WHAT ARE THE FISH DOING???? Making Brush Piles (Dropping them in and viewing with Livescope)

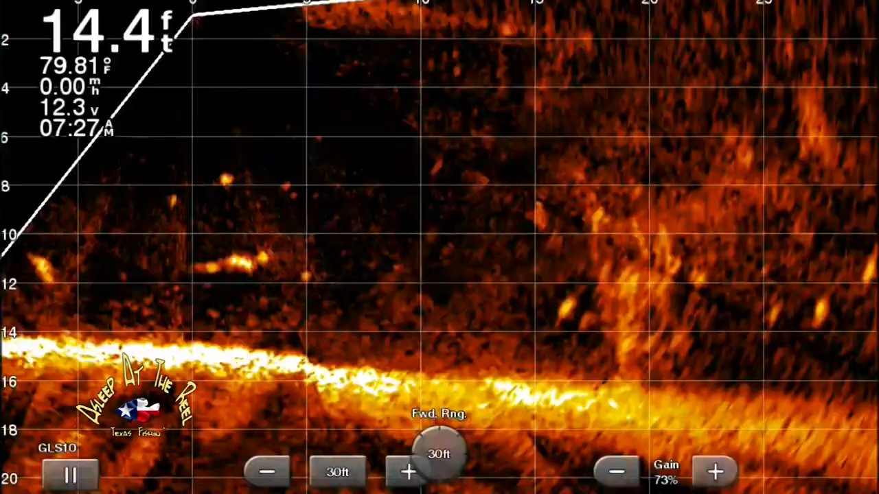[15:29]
On screen: depth 14.4 ft, water 79.81°F
got some footage of it i mean right after we dropped it you see a bunch of air bubbles but guess